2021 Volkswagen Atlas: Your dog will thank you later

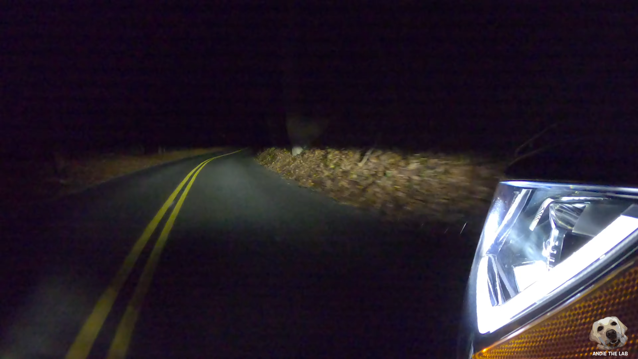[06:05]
a delight visibility is fantastic those led lights are absolutely phenomenal and they look